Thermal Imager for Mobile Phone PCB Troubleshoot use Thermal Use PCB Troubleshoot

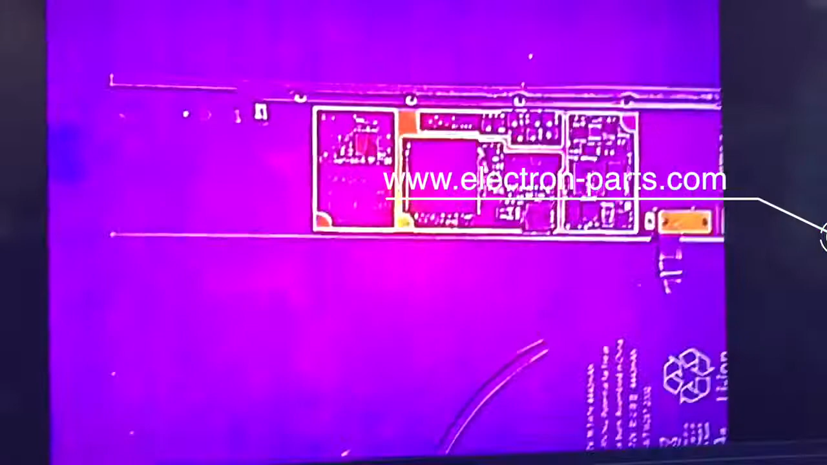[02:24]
but on this software and the very top up here if you click on
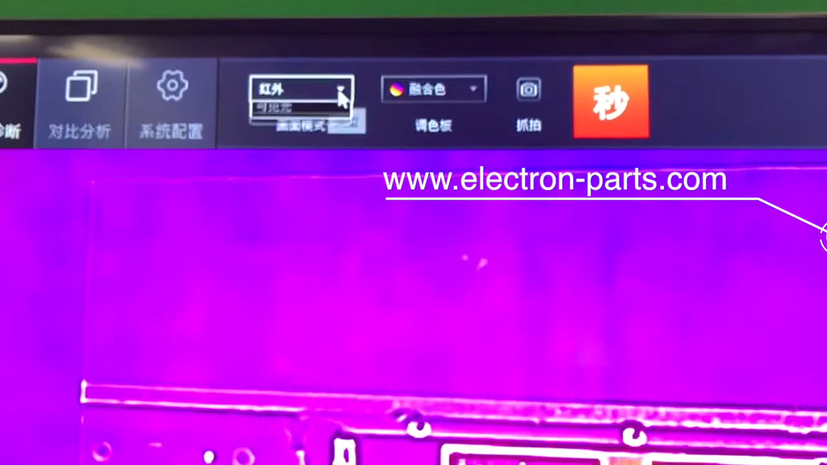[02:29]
this guy you can change between
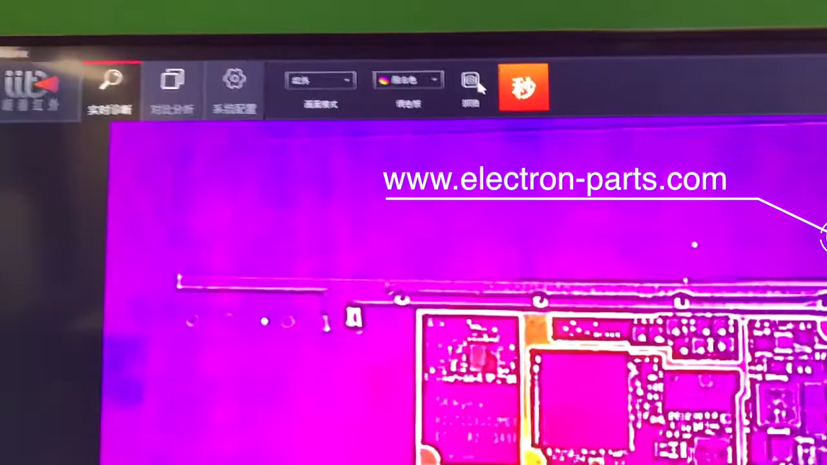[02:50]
side by side but these are the two main ones that you're going to want to use let
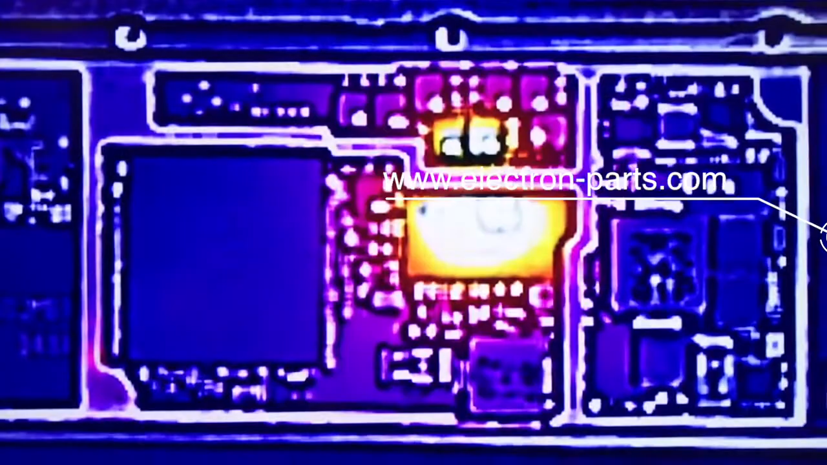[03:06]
management chip is actually burned out now how you control that is